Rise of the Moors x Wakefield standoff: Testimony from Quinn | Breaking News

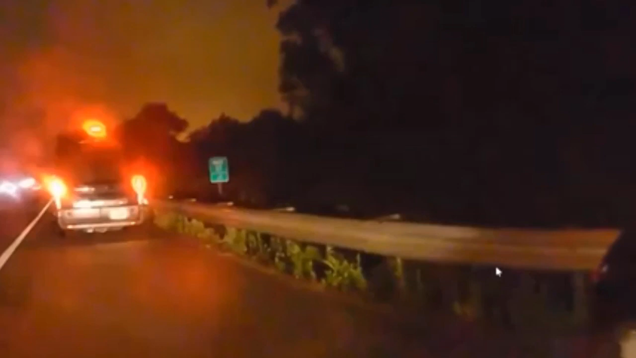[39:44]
But yeah, basically Quinn is saying, as soon as they pull, hit the brakes, that's the truck in front of them. That's the truck that Quinn's in right here. Passing in front. They slamming on brakes as the policy enforcer pulls up, gets out, and then walks up to the vehicle. Like there, so as soon as they roll past. Interjection. Okay. As soon as we travel past,